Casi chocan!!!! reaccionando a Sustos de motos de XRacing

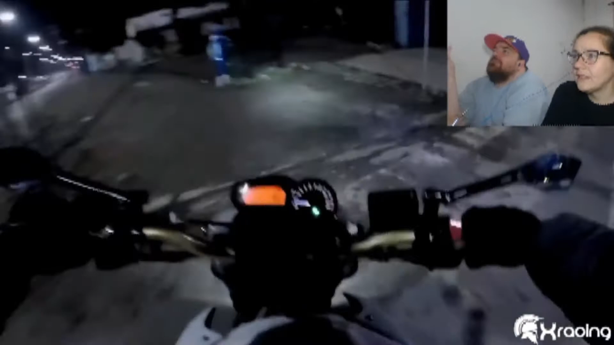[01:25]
Pero venís muy fuerte. Pero no mira para atrás. ¡Ay, cuás! ¡Al momo!
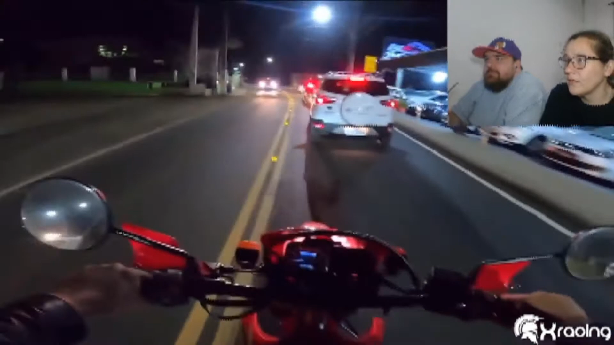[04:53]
Por suerte acá son solamente sustos, o sea, nadie se cae, creo. Doble línea amarilla, vos decís de pasar. Igual ninguno de los dos lo podían hacer. No, por eso. Igual el error ahí está en el vehículo blanco, porque vos cuando vas a pasar siempre tenés que estar viendo que no haya nadie haciendo lo mismo. Y aparte de la prioridad, la prioridad es la de atrás. La ley de atrás dice la prioridad es la de atrás, y que viene pasando.
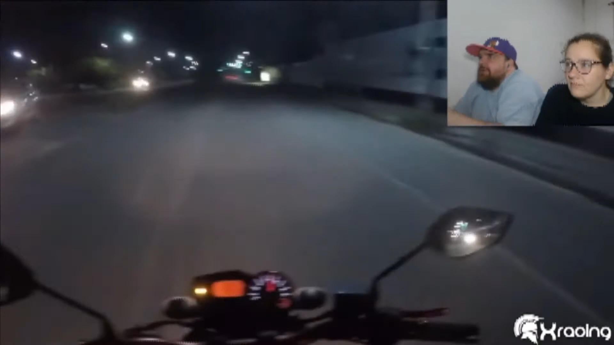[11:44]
Esa bicicleta también. La bicicleta no tiene luces. Muchas si andan cosas.
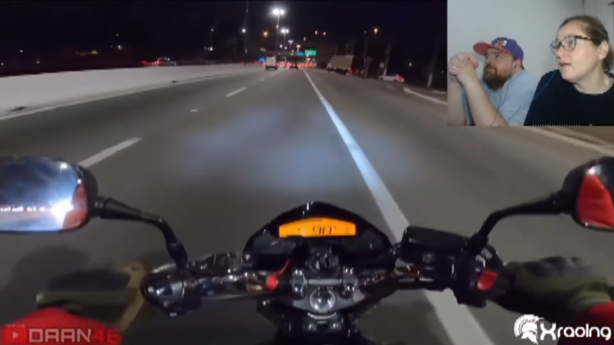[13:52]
Está bien, no había puesto guiño, pero ¿cuántos hay que no ponen el guiño? Igual la moto tiende a cortar la rotonda para seguir derecho, cosa que no tenés que hacer. Y acá también, no te podés enojar, amigo.
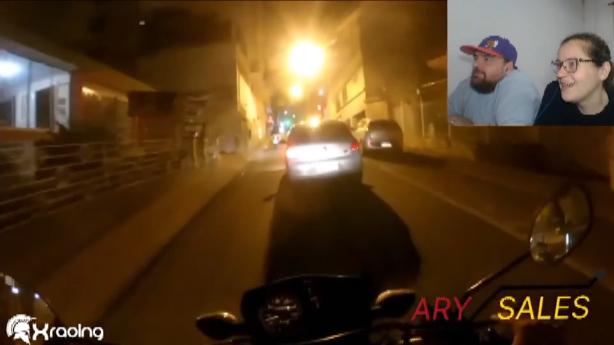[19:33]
Bueno, ahí están las luces de stop, las están moviendo todo. Hay un semáforo ahí. Pero mira por dónde quiere pasar. No, claro, quisieron esquivar el auto.